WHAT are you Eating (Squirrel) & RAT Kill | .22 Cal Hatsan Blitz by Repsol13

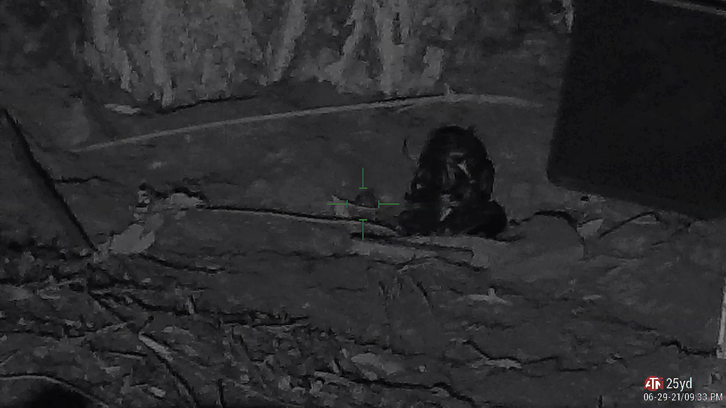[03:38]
Is that a rat? I think that is a rat. Right in the middle of the screen. It's moving. It is a rat.